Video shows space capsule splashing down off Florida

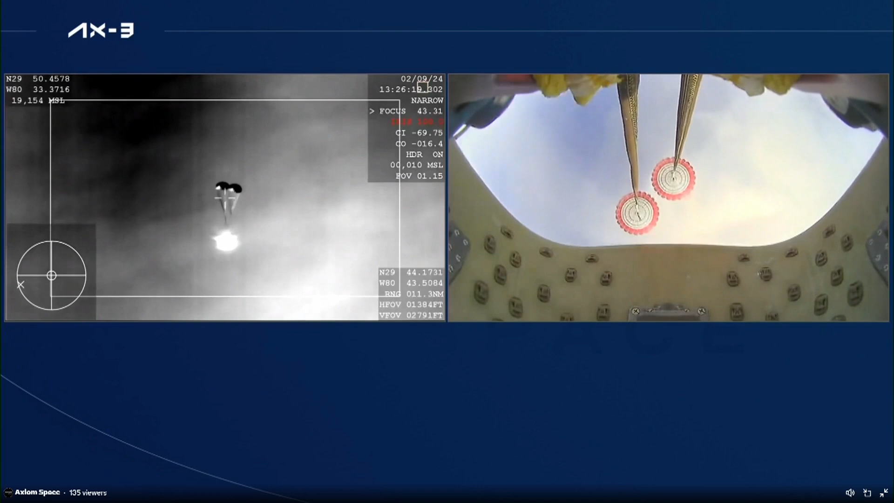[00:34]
And we do have visual confirmation that the drogues have deployed. Now, just waiting for the four main parachutes to deploy as well.
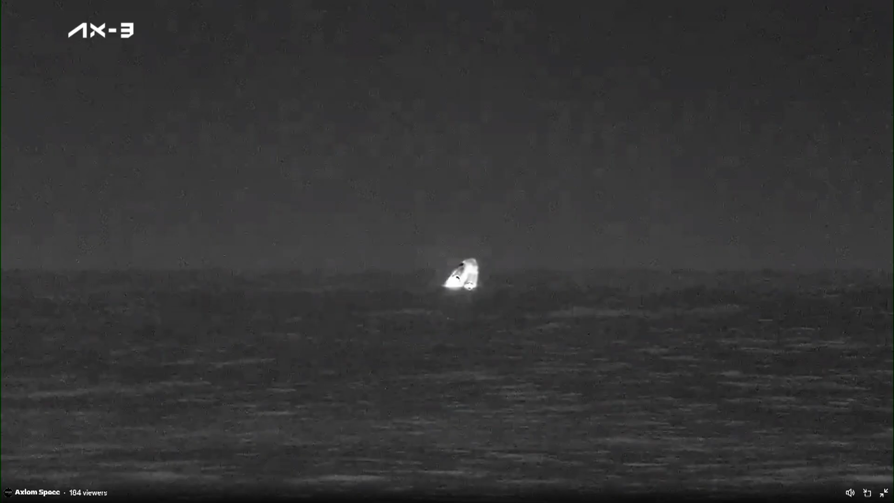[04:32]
As you can see on your screen, we have visual confirmation of splashdown of
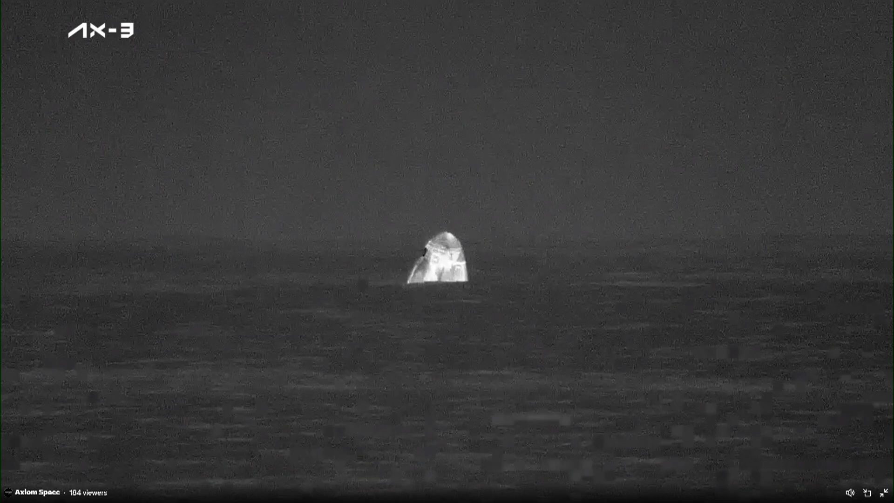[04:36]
the Dragon spacecraft Dragon Freedom has returned home with the AX3 crew